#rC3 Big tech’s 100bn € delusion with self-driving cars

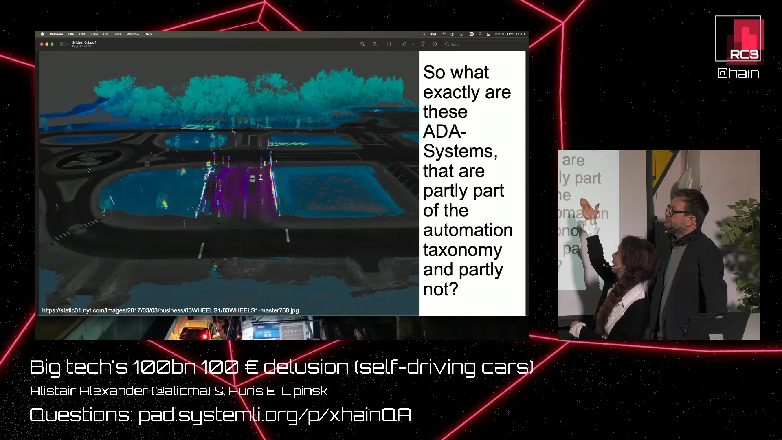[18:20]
And to understand what that means is only possible if we look at what the heck we're talking about. So what are these ADA systems that we have to understand language-wise? And these features and basically boil down to perception.
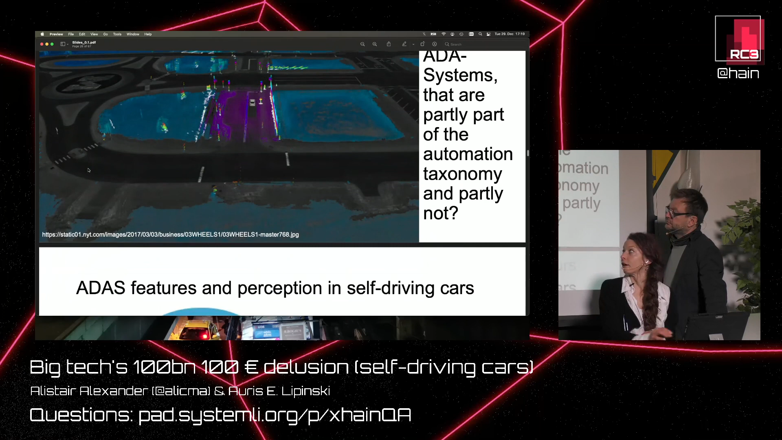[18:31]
So we have, this is the every autonomous car roughly has, if,
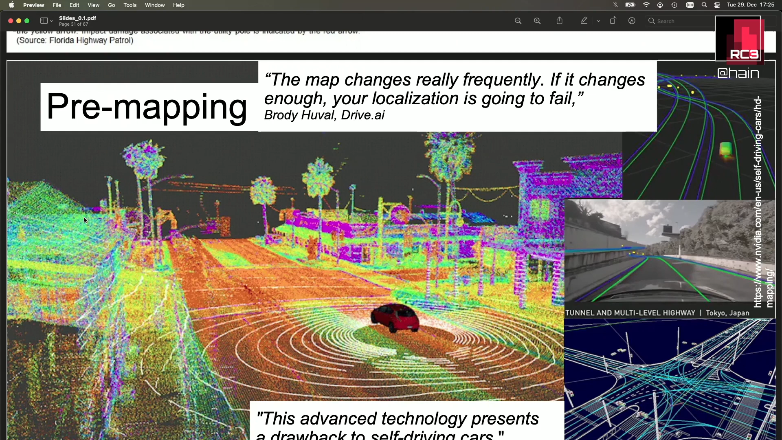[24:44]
Hang on. Okay, that's good. Okay. So localization. We're talking about localization right now. This is my pre-mapping slide, which hints to the fact that you need specialized code for pre-mapping, and that seems to be a rather difficult issue. More importantly, though, localizing, which is making the GPS signal, or which is complementing the GPS signal with other technologies,
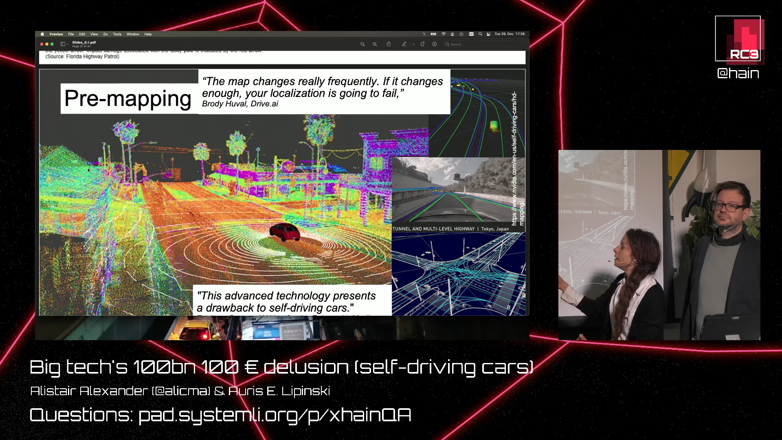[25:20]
so you really know where you are and not only in the range of 10 meters, basically. This is a LiDAR specific problem because it's about keeping the maps current. And sorry, I don't know what that means. The issue is that if the map changes, and you can see that up there, really frequently as it does, and if it changes too much, you can actually lose your localization. And that is needed for the car to know where it is and so on.